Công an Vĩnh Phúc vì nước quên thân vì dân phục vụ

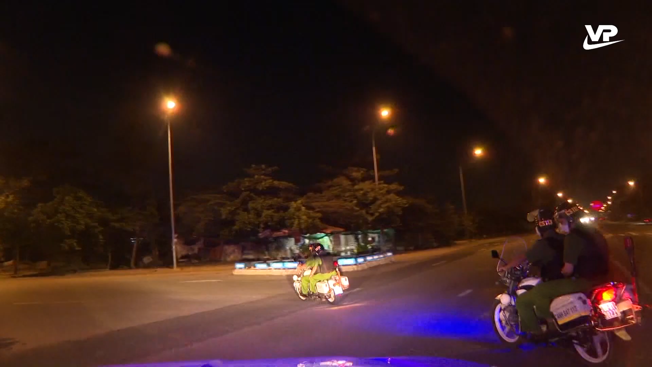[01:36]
Phòng Cảnh sát quản lý hành chính về trật tự xã hội Khẩn trương chuẩn bị phương tiện, vũ khí lên đường làm nhiệm vụ